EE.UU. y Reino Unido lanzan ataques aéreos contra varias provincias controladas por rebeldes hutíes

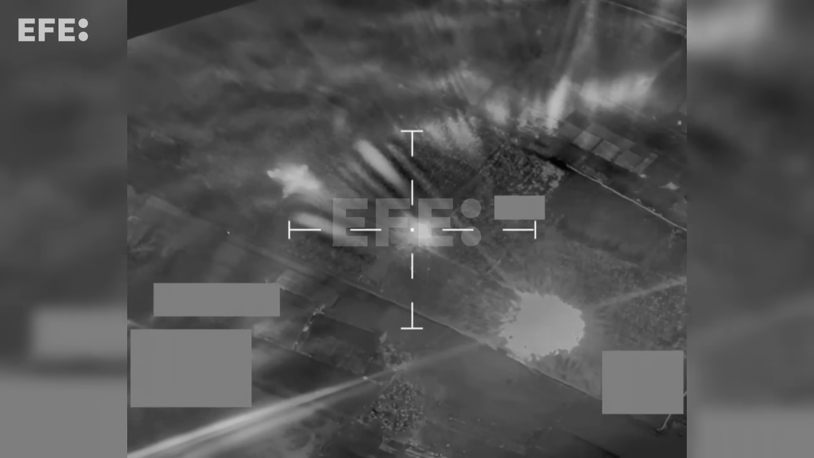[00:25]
dos de los bombardeos en Sanaa tuvieron como objetivo la base aérea de Al-Dailami, ubicada en el aeropuerto capitalino,
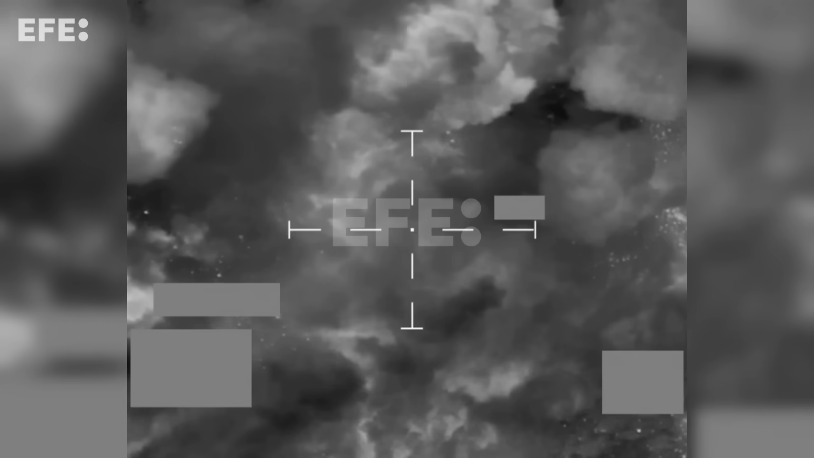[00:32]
mientras que otros dos ataques aéreos en Thais impactaron contra posiciones militares y también contra su aeródromo.